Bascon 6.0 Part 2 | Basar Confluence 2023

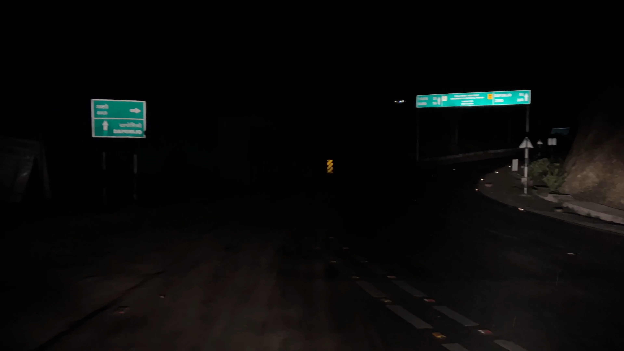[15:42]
गाइस अभी रात का ना 2 बज रहा है हम बसर से अभी वापस जा रहे हैं एलों के लिए